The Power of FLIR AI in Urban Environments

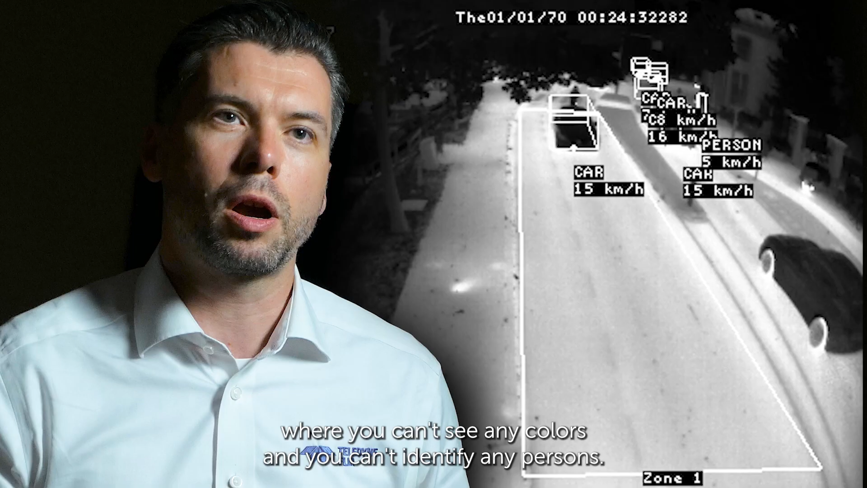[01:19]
can't see any colors and you can't identify any persons.